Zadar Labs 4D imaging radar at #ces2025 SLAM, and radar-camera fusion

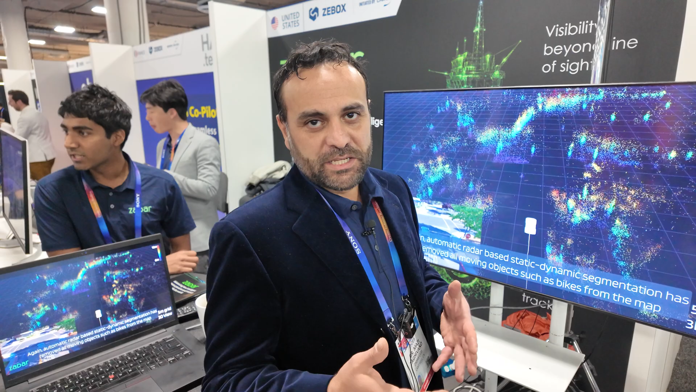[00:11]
Here we're showing an example of SLAM, which is simultaneous localization and mapping using 4D imaging radar. 4D imaging radars operate at millimeter wave frequency, and they could see through objects, it could detect objects.
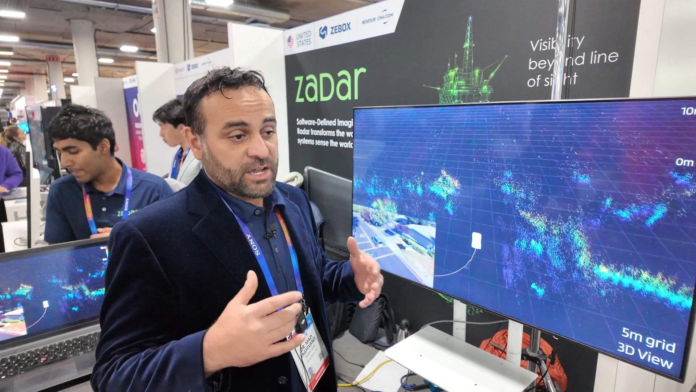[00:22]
This is what a lot of robotics
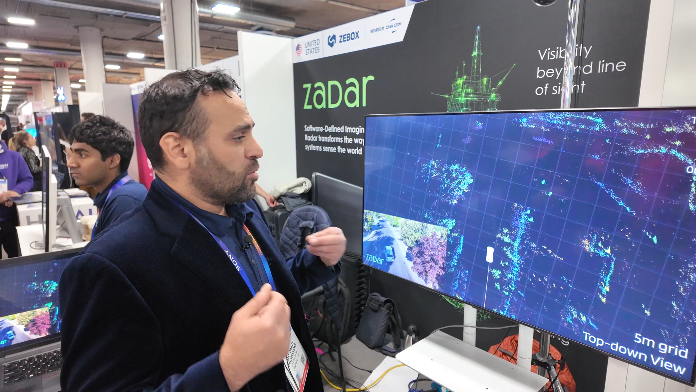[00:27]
and autonomous vehicle companies are looking for.
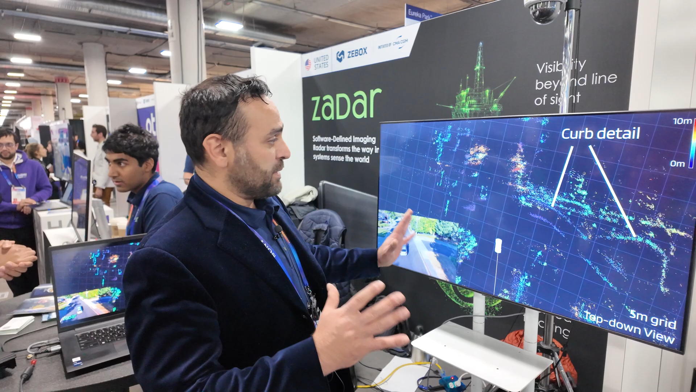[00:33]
There's application in agtech, mining, wherever that you want to map the environment. So this technology at the top would go in a self-driving car?
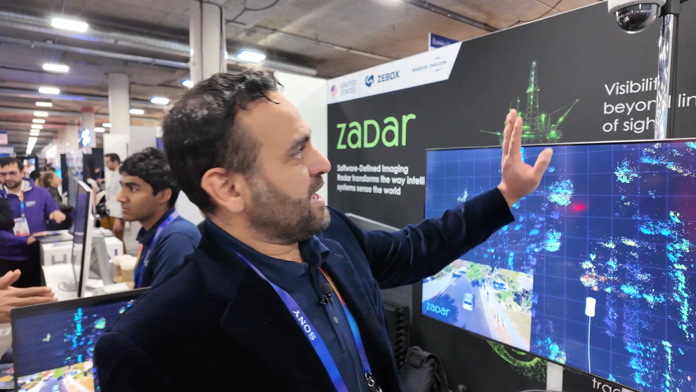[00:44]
Yeah, except the camera part of it, that is for another application that is surveillance application.
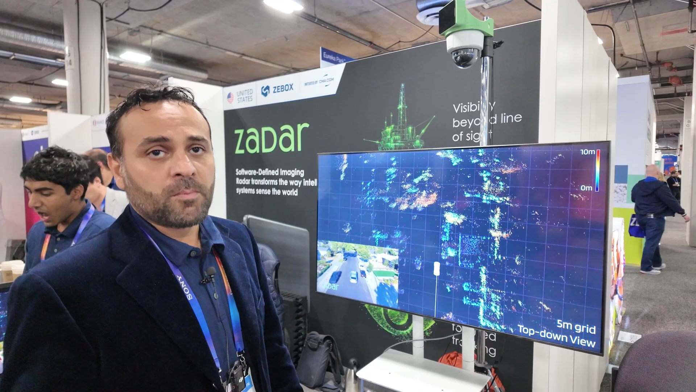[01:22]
Fog, dust, snow, smoke will not change the performance of our radar. As you can see, we see a lot of details. Here we're seeing a power line, which is nearly impossible to be detected using a camera.
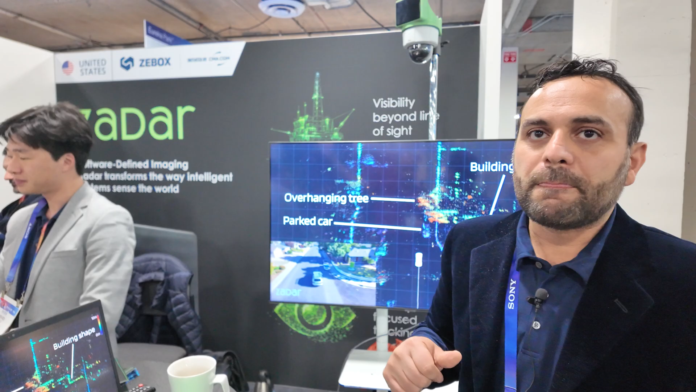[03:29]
The power consumption of this radar, which we call Z-prime,
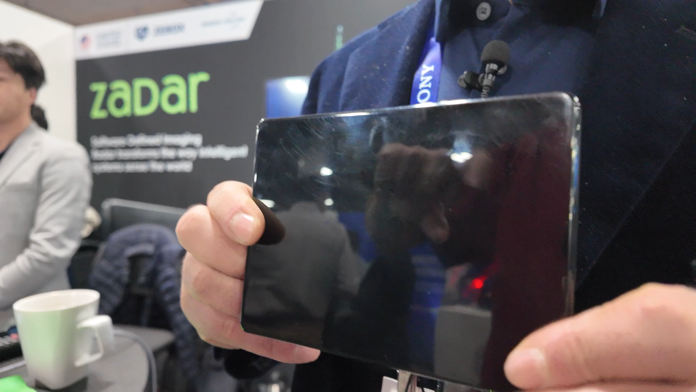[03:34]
is only 20 watts. 20 watts?
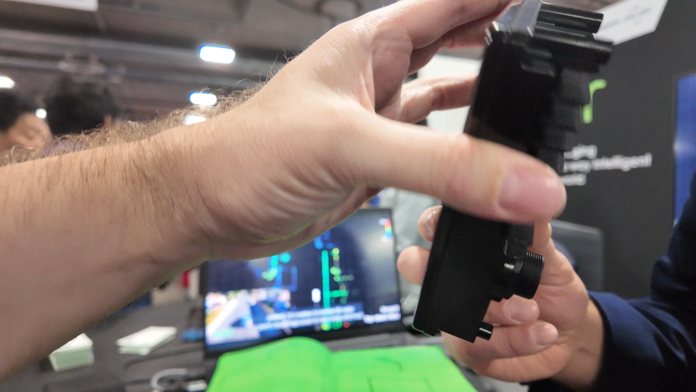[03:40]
Yeah. And with this, can you cover a big field of view? Yeah.
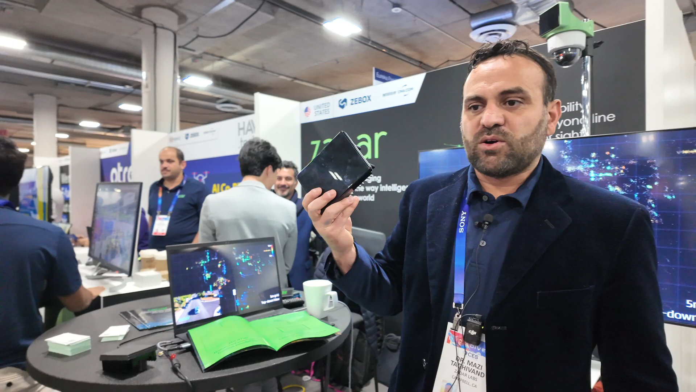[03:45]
This could detect a vehicle at almost a kilometer. It detects a person, like a small size person at 250 meters.
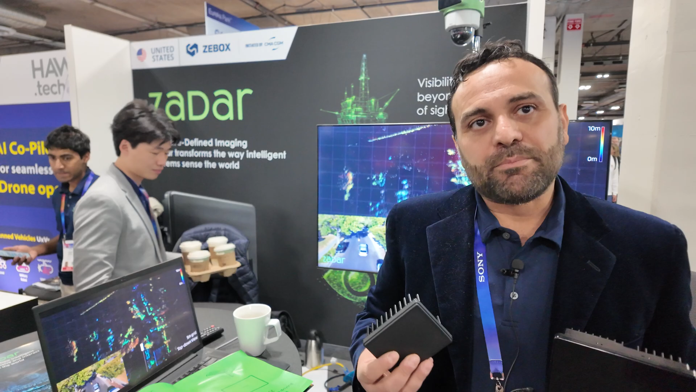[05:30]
That's getting really close to a LiDAR. Because at one point you don't need more, maybe. Because the AI system and the car,